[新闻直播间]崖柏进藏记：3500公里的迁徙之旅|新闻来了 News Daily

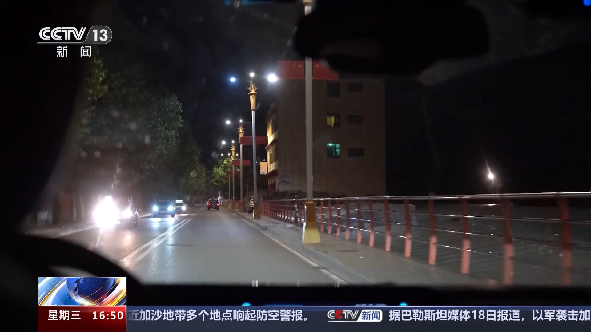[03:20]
然后那些区域它的那个生态环境要更差一些晚上九点在长途跋涉13个小时之后他们终于抵达了江达县请不吝点赞索